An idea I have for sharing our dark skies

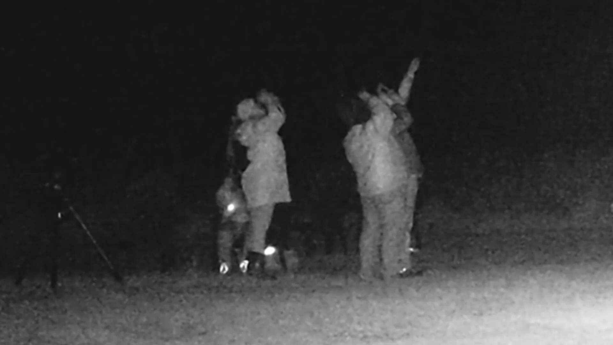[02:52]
The nice thing about the meetup group was is that we had a bunch of people come out and it was cold, but we have a heater.
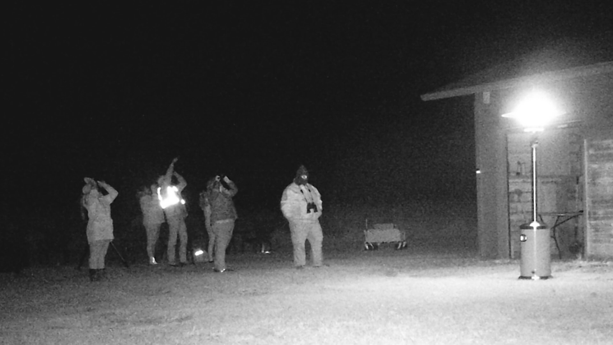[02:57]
So that worked well to be able to have them just be able to hang out, still warm up, see the nice sky.